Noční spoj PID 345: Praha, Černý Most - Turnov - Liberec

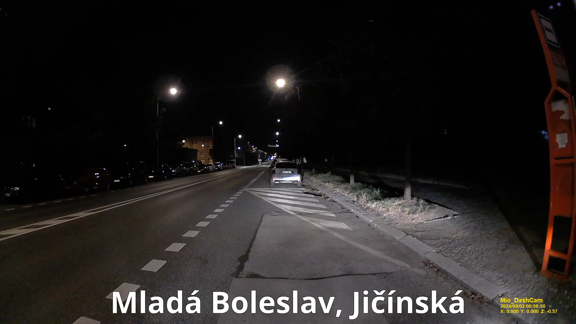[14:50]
Příští zastávka Mladá Boleslav u sportu.
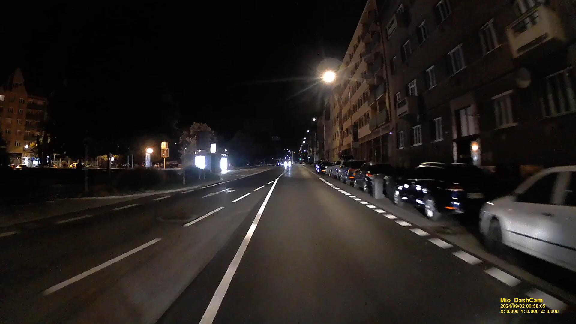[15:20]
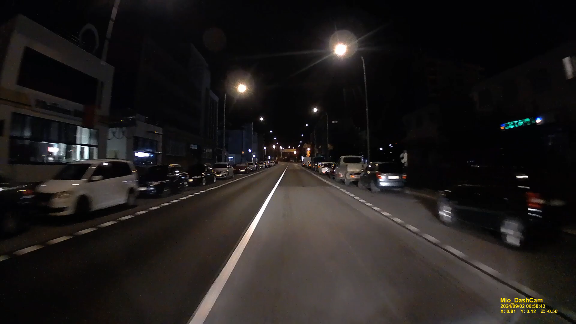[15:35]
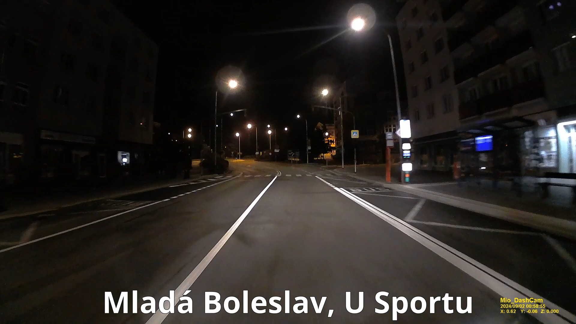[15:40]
Mladá Boleslav u sportu. Příští zastávka Mladá Boleslav, autobusové stanoviště.
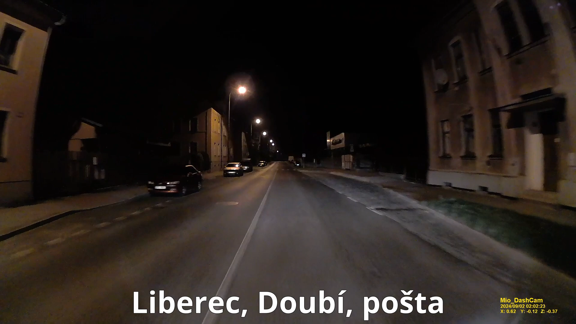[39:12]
Liberec, Doubí, pošta. Příští zastávka Liberec, Rochlice.
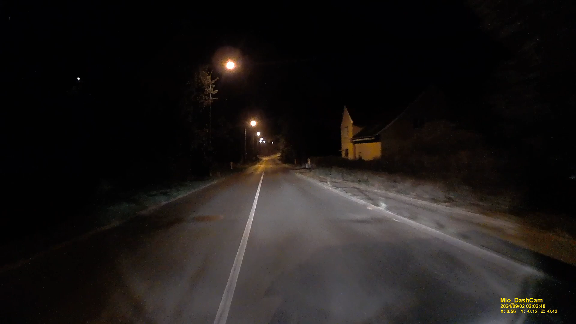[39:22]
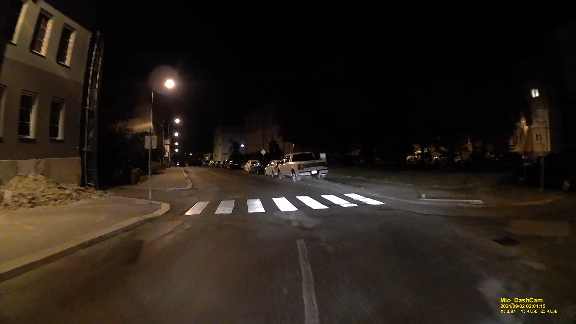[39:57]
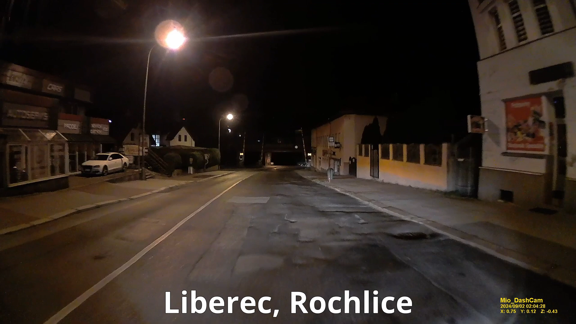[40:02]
Liberec, Rochlice. Příští zastávka Liberec, Dobijášova.
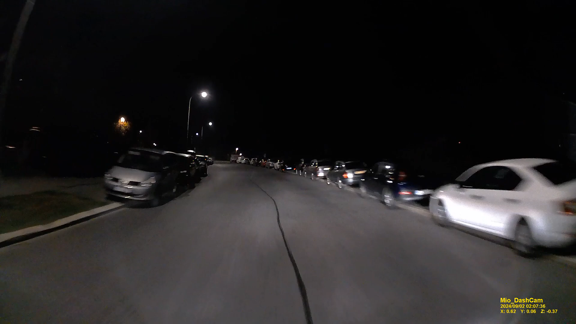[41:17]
Liberec do Bijášova. Příští zastávka Liberec Fignerova.
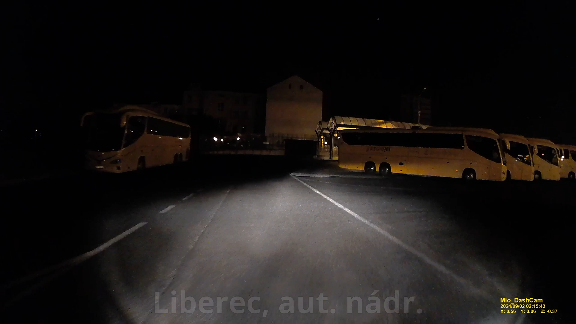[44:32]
Liberec, autobusové nádraží. Konečná zastávka. Prosíme, vystupte.